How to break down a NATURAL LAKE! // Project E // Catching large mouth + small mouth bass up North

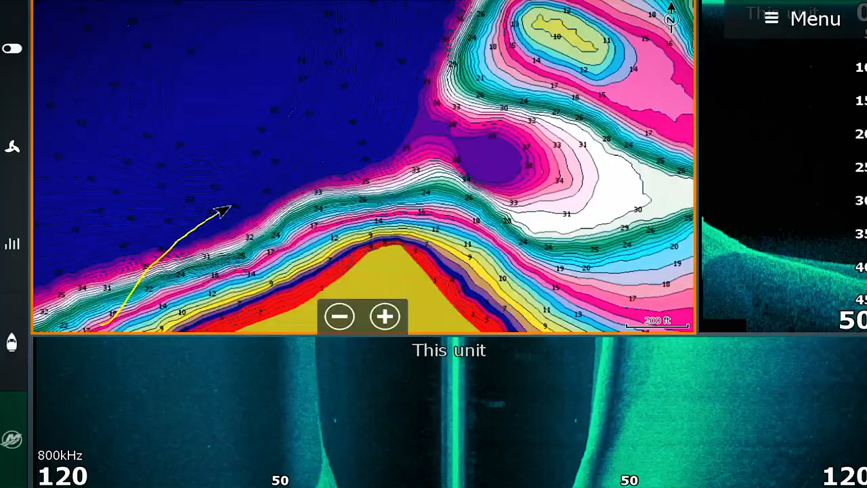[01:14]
So if I just take my unit here and I put it on full chart mode, I'm gonna zoom out. And this is a typical natural lake up north.
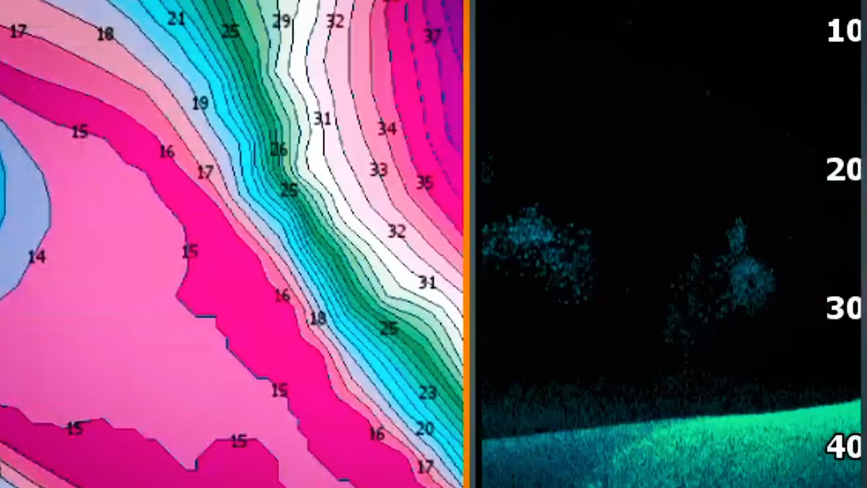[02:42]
When you look right there, that's all bait.
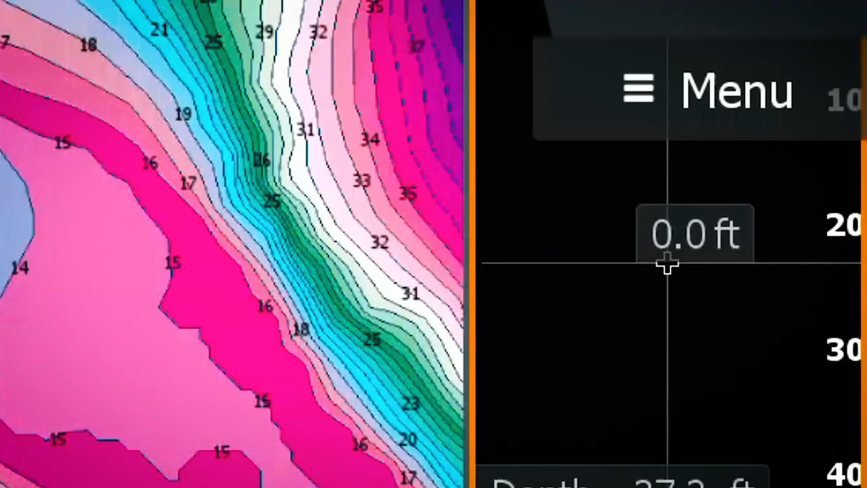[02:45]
Cool lake though, good night.
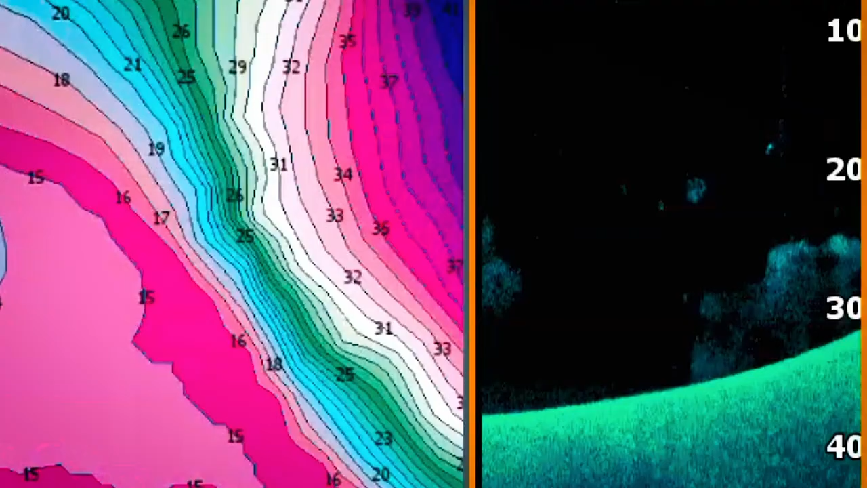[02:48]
That has to be a big smallmouth right there above that bait right there.
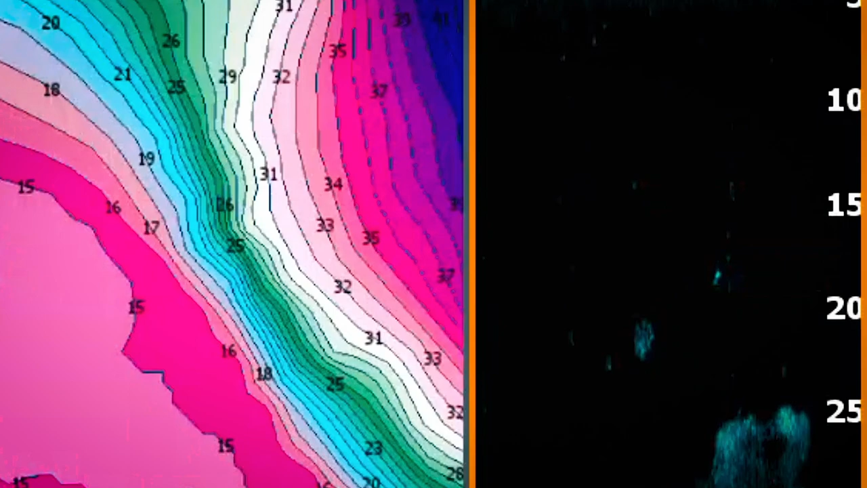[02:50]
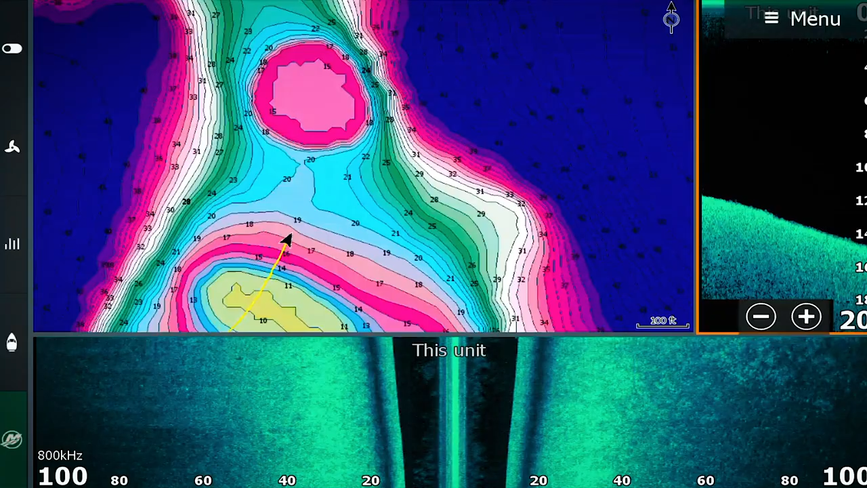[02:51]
There's a fish right there, you can see on my 2D, you can see him right there on my down scan. So I'm just kind of trying to remember these fish,
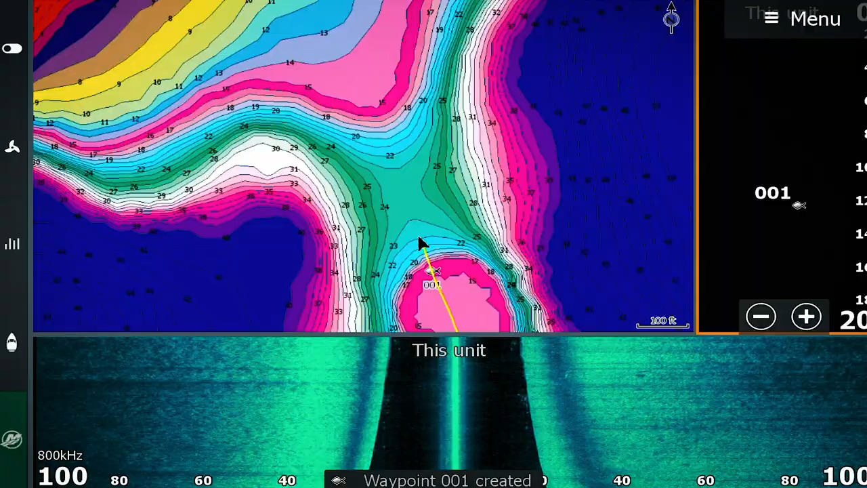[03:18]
You can see them here on the 2D.
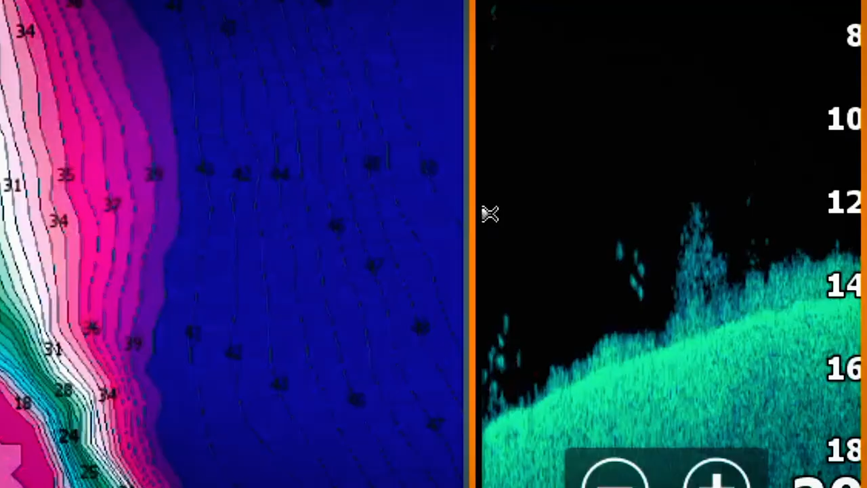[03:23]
And I would say this grass right here is just like what we call perch grass. And that's just a short grass that grows a lot on these northern lakes.
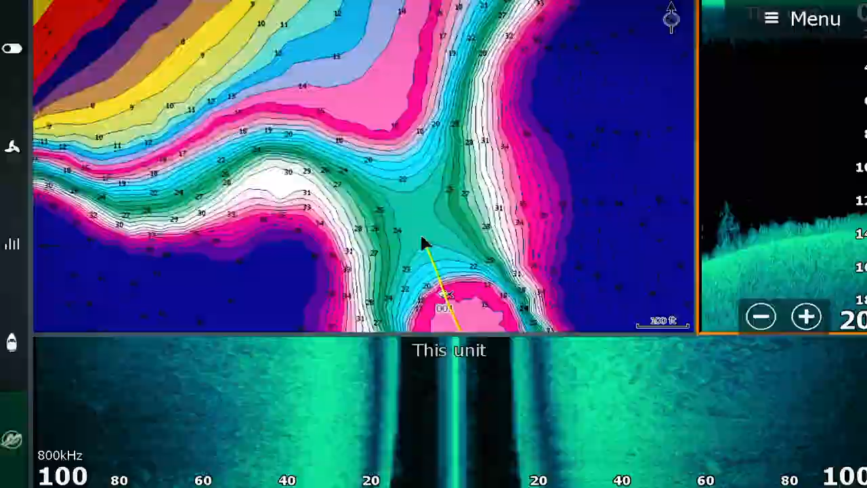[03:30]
And those fish tend to really, really get around it in my experience.